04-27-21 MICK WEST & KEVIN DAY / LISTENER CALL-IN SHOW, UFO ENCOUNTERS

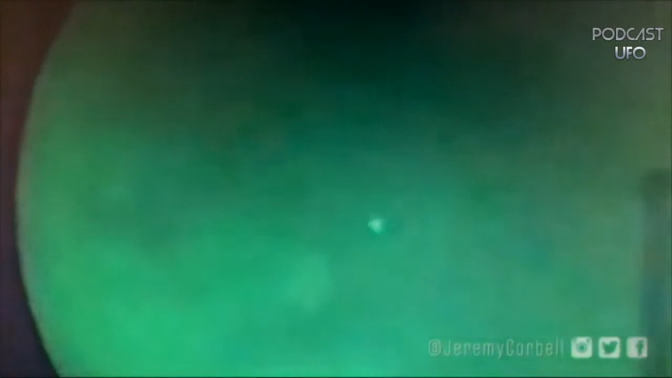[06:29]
So here we see a flashing green triangle. The first thing that I noticed really was actually the flashing, and it kind of reminded me of the rate that a plane flashes at.
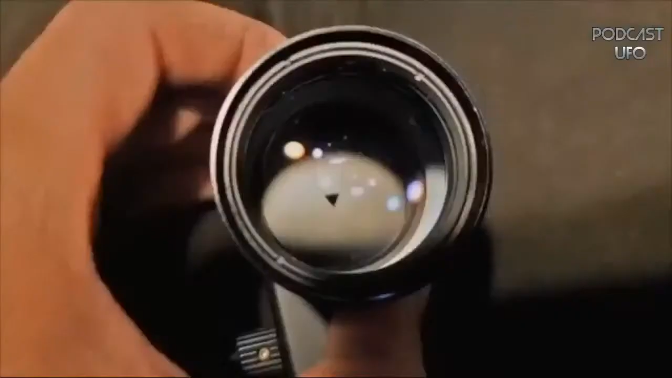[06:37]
So what I did was try to figure out why that would be.
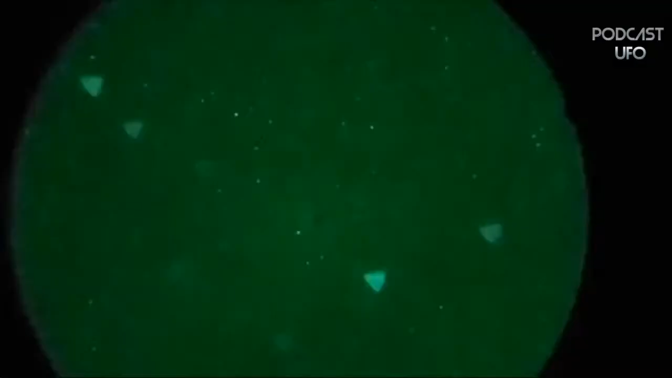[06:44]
And one thing that kind of cropped up is these things we just showed, which are cameras which have triangular apertures.
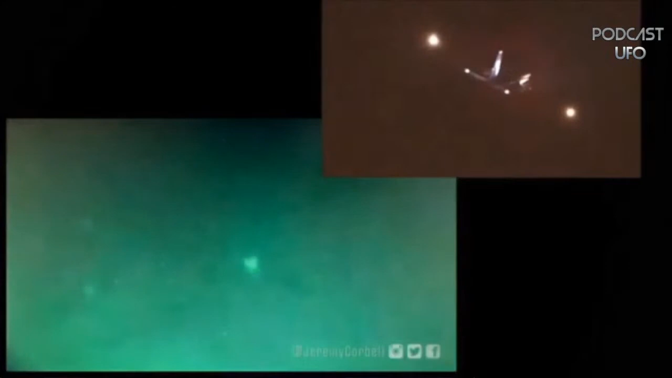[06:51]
And if you look at stars or planes through them and they're a bit out of focus, then the triangular aperture makes the images look like they are triangular.
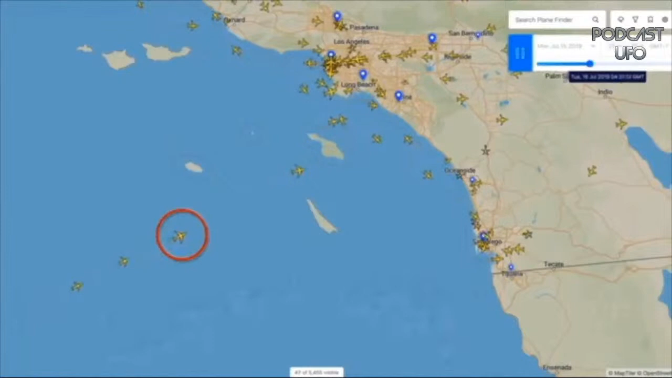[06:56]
And if you look at the traffic in that area at the time, there was planes flying overhead.
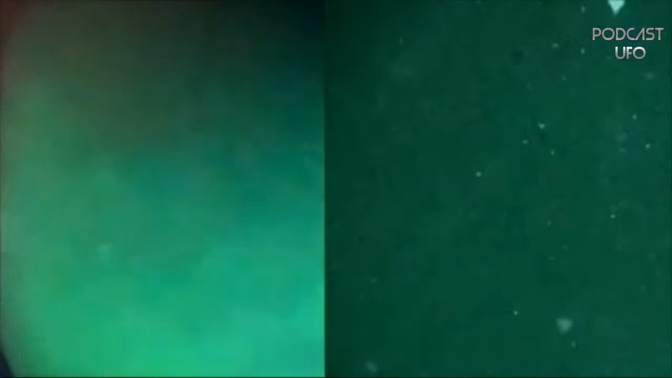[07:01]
And if you compare footage that was taken with a night vision camera with a triangular aperture on the right here with the Corbell footage, it shows us triangular.
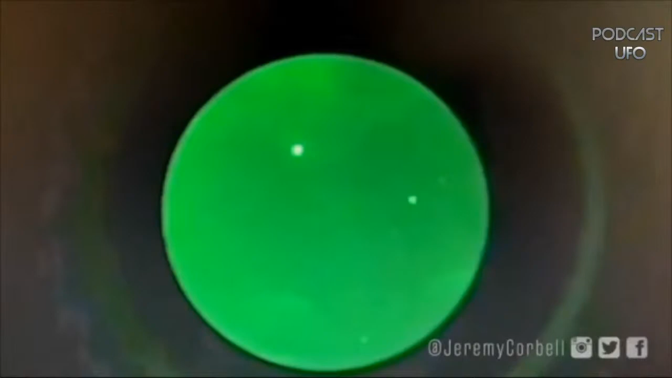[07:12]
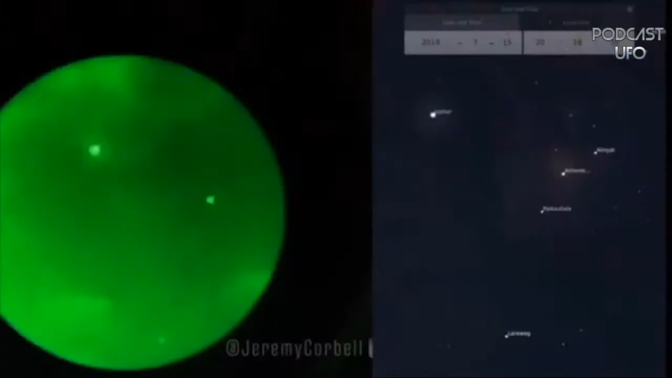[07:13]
And the lights of the stars we can match to existing stars, which are like Jupiter and Antares,
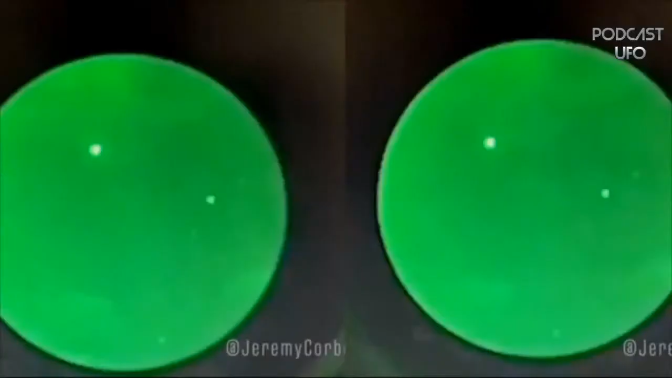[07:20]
two very noticeable stars and the other stars around them.
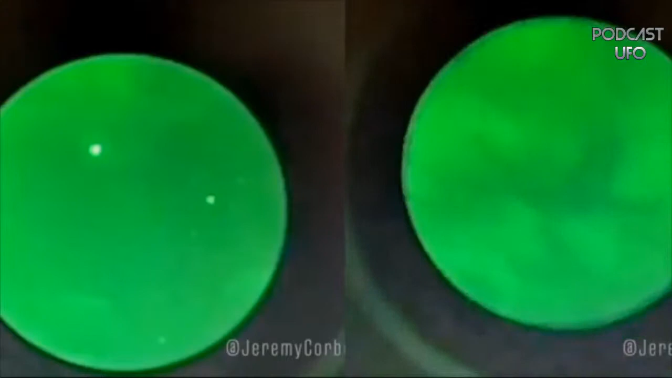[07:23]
We can then pan across and see that the flashing plane looks the same as one of those stars. So there's no real difference there between what it looks like at the start.
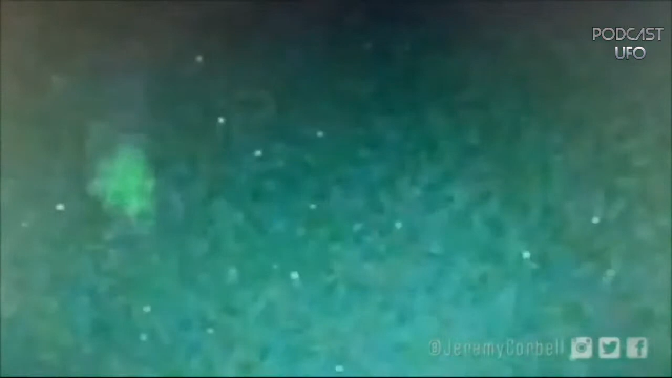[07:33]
And then later on, we see it fly past a couple of other stars in the sky. And we notice that those stars are also triangular. And that kind of leads you to the fairly obvious conclusion,
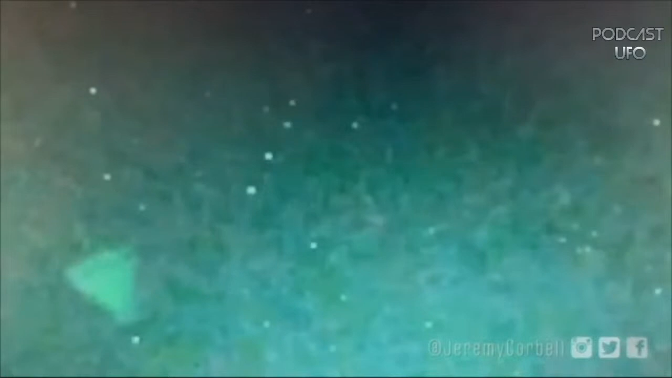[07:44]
I think, that what we're seeing here is a plane that is out of focus.
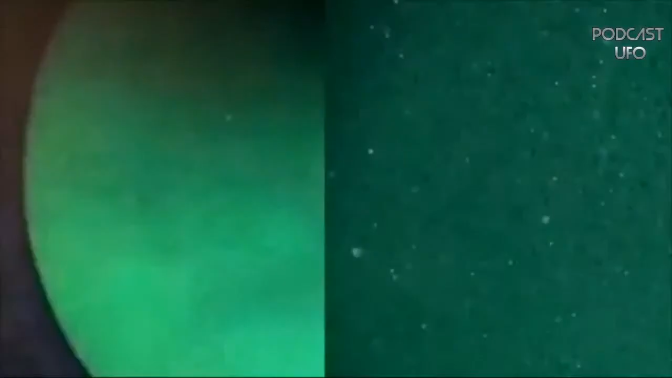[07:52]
And we're just seeing the point lights on that plane flashing, just like FAA regulations do.
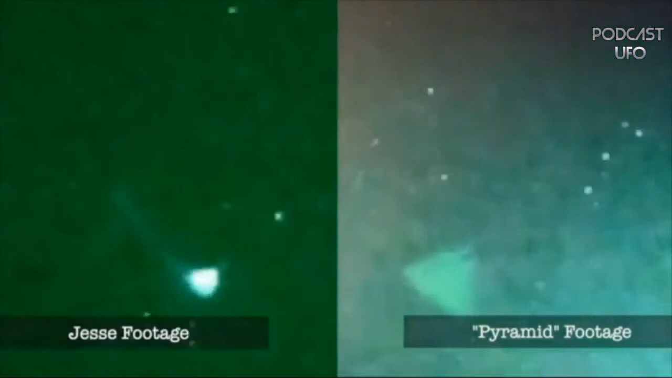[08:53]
as we have in the pyramid video from Jeremy Corbell, even with, like,
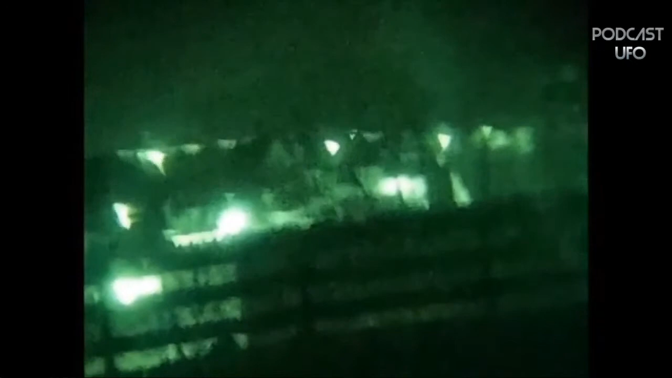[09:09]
night vision binocular and put a bit of tape over the front and did the exact same thing and got the exact same effect.
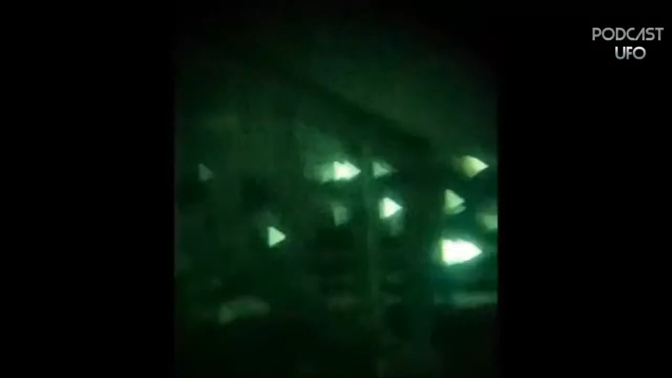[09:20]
really similar to the video we see of the supposed pyramid UFO,
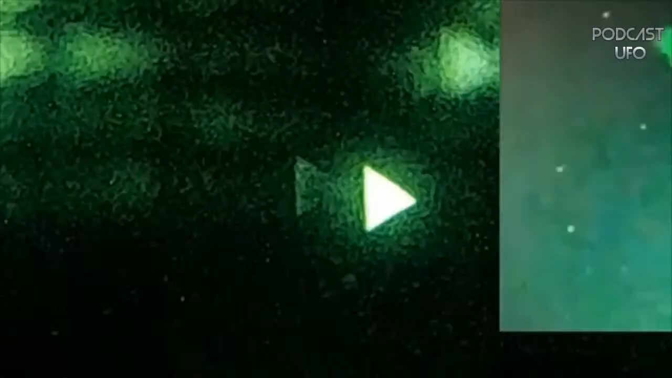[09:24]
even down to it having a circular highlight around the triangle, which some people pointed out as being evidence that the triangle was the real shape. But this right here is just the shape from the triangular aperture.
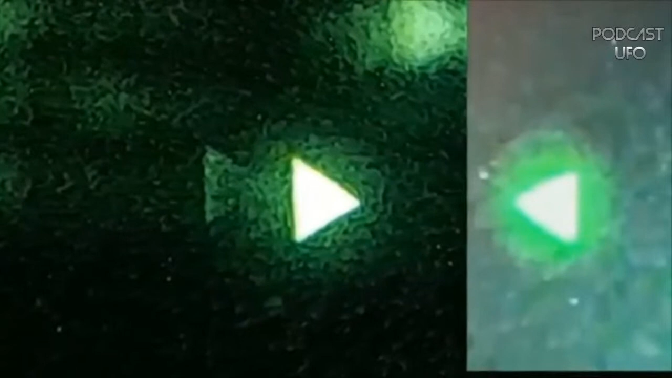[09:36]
So everything kind of lines up with this hypothesis
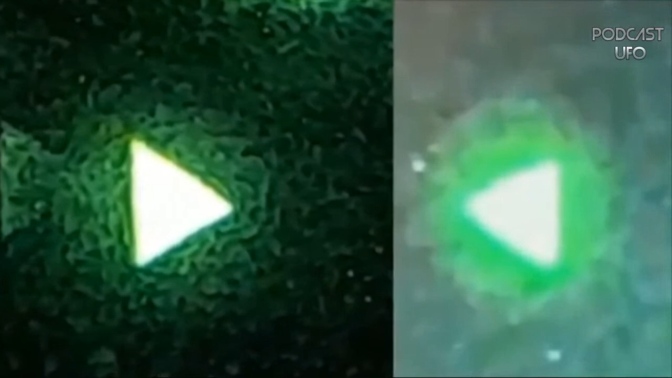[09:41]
that it's just a
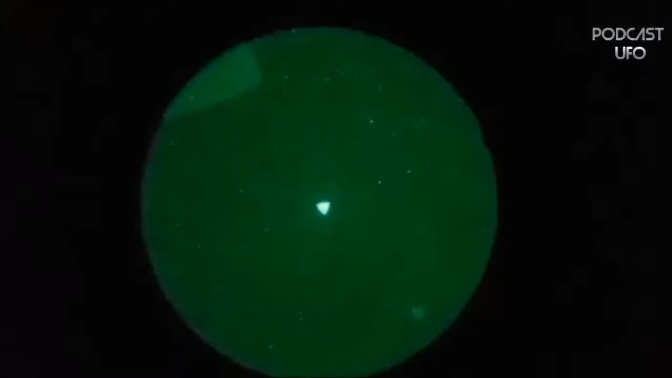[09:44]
person using their night vision binocular, probably standing watch.
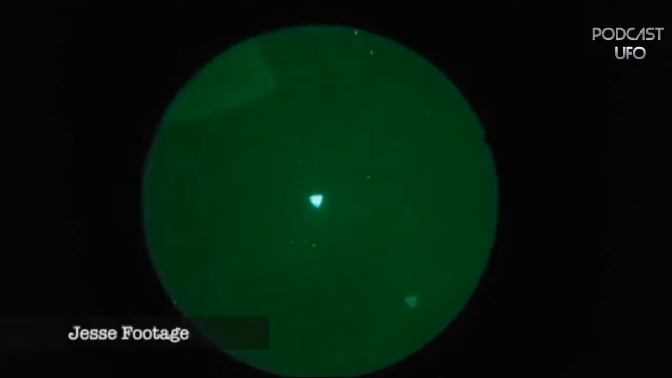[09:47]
Maybe they had it focused a bit closer, so they were looking at something on deck or in the water.